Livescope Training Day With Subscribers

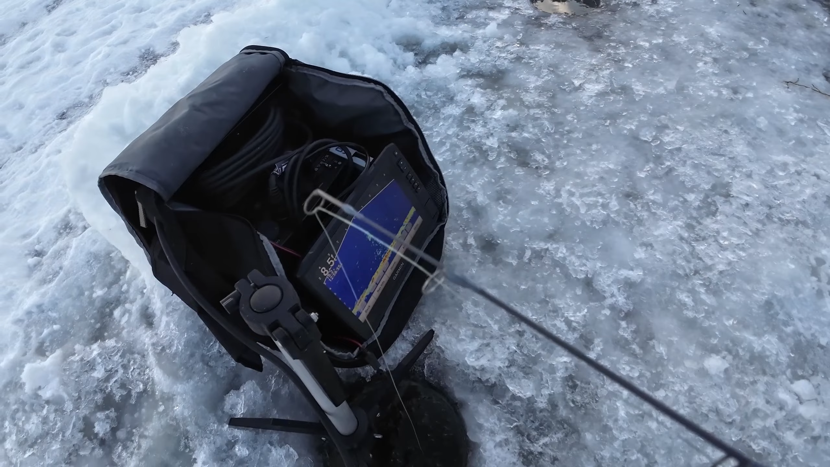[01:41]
Yeah, so keep going. Keep going. All right, stop there. Flip that over, make sure it's on, yeah. And just kind of wiggle it. And we'll see if something comes in and hammers.
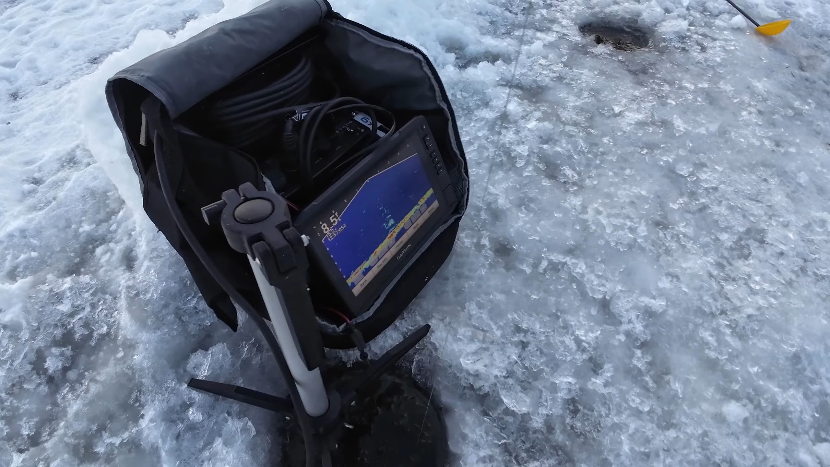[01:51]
You're playing video games, but you're gonna love it when one does come in. You'll see them coming, and that you got a gold dinner bell on there so they can see it from far away. You can even bring it up higher and like just raise it up so that they can see it from far. Oh, I think there's, no, nothing. Oh, here comes one, see him? He's coming, drop it down. Right there. Yeah. He'll be back, you didn't stick him.
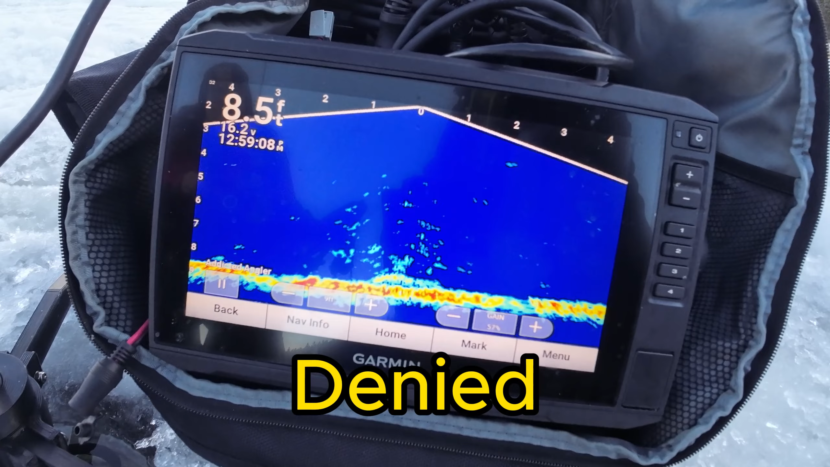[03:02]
On screen: depth 8.5 ft
It is. Get him. Stop. Oh. Yeah. Yeah. Let's see.
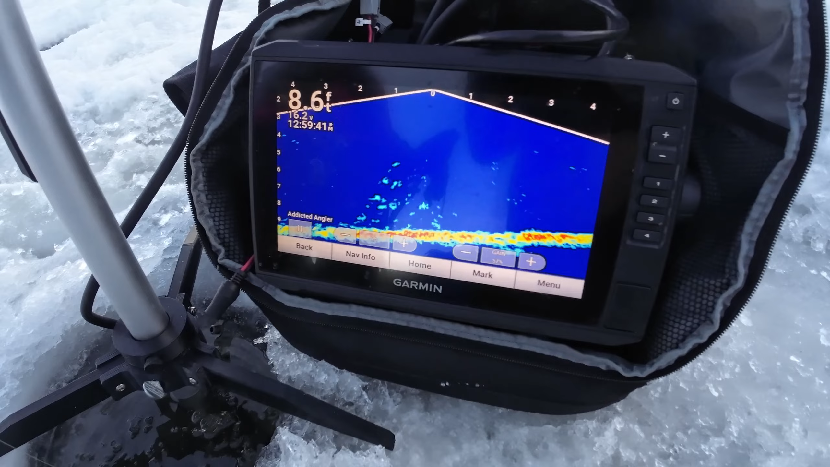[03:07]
On screen: depth 8.6 ft
Razor's up again. Yeah, I can still see it. Yeah, no, I can't see yours yet. Raise it up a bit. Yeah, here comes one. Drop it down. Stop right there. Right there, it's pretty big. Watch the rod tip go down.
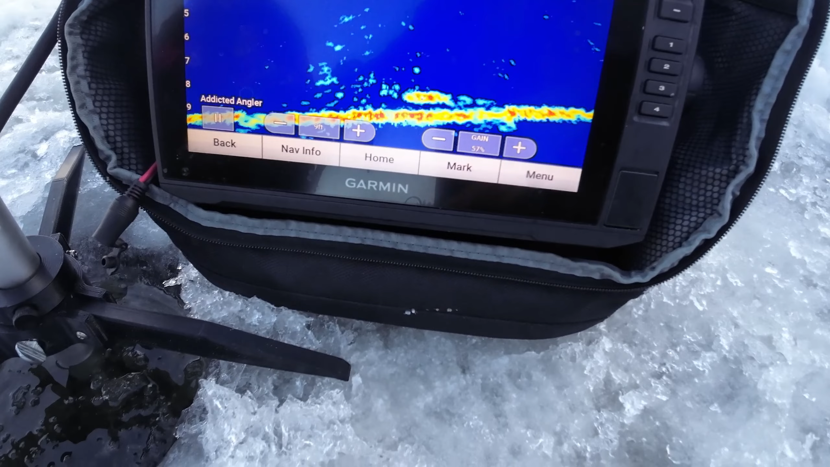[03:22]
He's looking at it. Come on. Ah, it's okay.
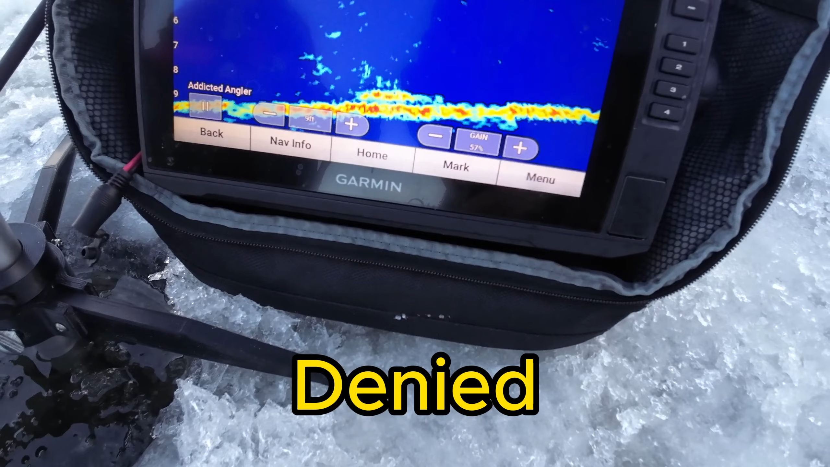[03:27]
My camera work is lacking. He might still hit it.
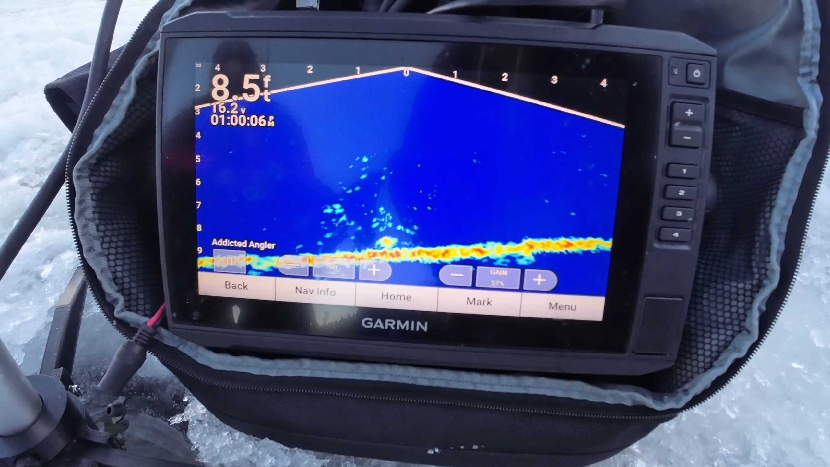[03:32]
On screen: depth 8.5 ft
He might be just lining it up. So today is about teaching people how to use the Livescope.